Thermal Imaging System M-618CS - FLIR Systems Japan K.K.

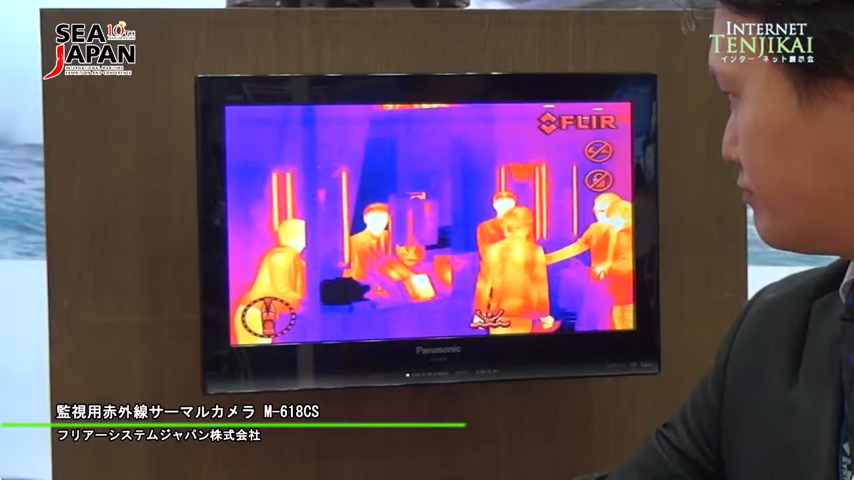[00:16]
こういったカラー映像すべて物質の熱源を見て、映像を撮像しております。